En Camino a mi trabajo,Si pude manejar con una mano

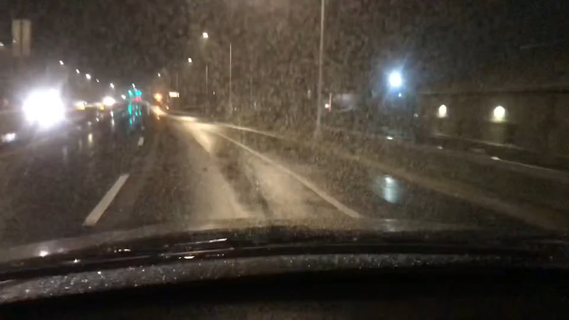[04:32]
ahí está un tubo que cruza todos los carriles vengan arriba que tiran fotos y todo ahí está y vamos a la Flatbush
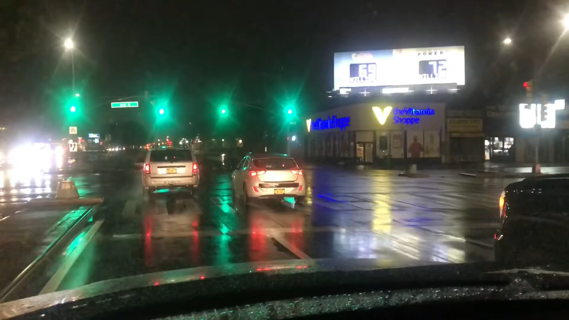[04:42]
aquí vamos a entrar al 7-11